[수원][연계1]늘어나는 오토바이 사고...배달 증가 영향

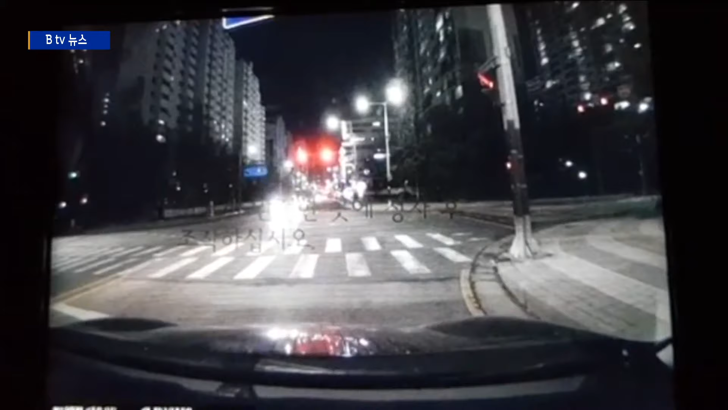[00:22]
올해 초 화성시에서 발생한 오토바이 사고입니다. 사거리에서 신호를 받고 좌회전을 하던 SUV 차량이 마주오던 배달 오토바이와 세게 부딪혔습니다. 배달을 가던 오토바이가 급한 마음에 신호를 무시하고 달린 게 화근이었습니다.